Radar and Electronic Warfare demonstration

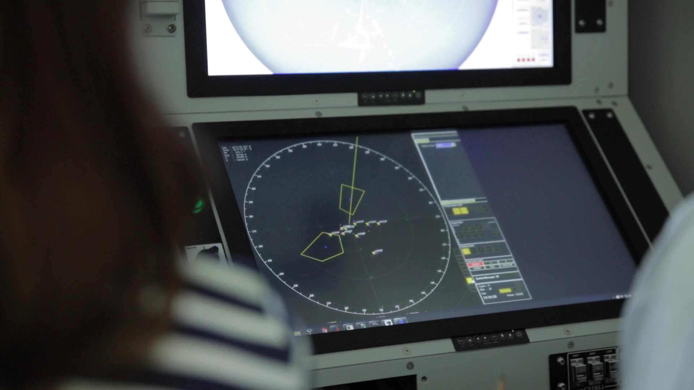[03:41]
The big difference between a search radar and a tracking radar is that a search radar has a full 360 degree view around itself. And the benefit that we get with Spyder is that we're able to get something that is in azimuth which is your full 360 degrees around you as well as in range which is how far away is it from you.
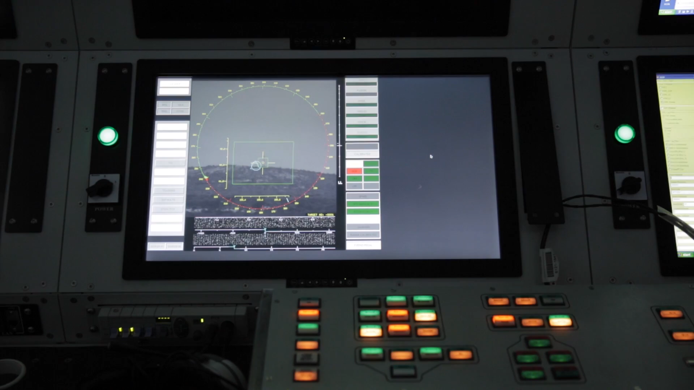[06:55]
targets for them and then relay those designations to them.
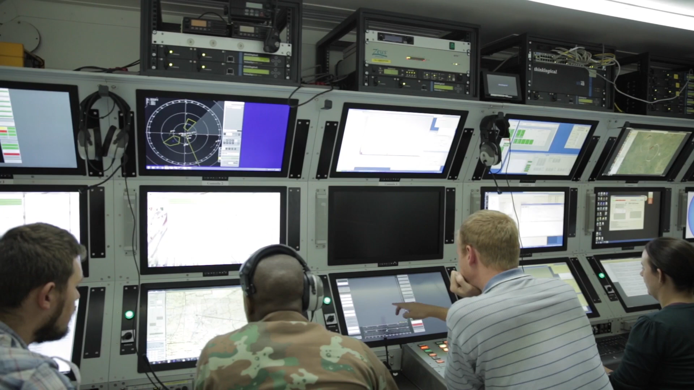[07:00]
So what's even greater about this is that this allows us then to integrate whatever we're getting with our radar sensors because that's what the view is here and